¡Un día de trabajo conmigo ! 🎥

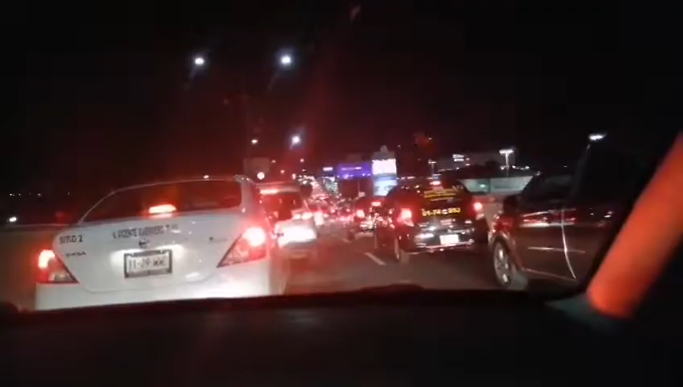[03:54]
Quiero que se den cuenta que estamos a unos minutos del Cuauhtémoc, pero que hay muchísimo, muchísimo, muchísimo tráfico. Entonces, ¡ay! Y miren la hora. O sea, el partido empieza en 10 minutos.
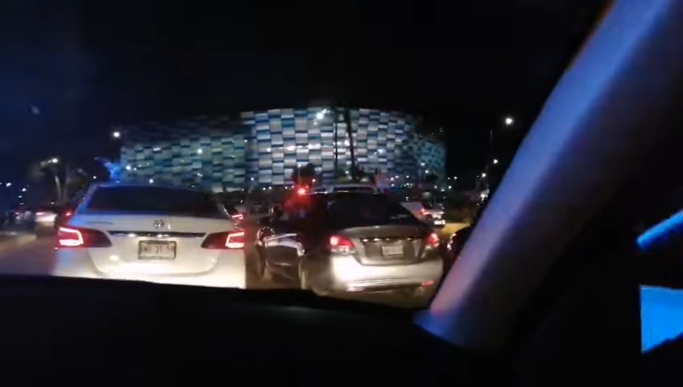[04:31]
pero empieza la bronca porque hay policías y luego no te dejan pasar y piensan que eres de así aficionada y pues no aceptan que eres de prensa. Entonces, vamos a ver si me dejan pasar.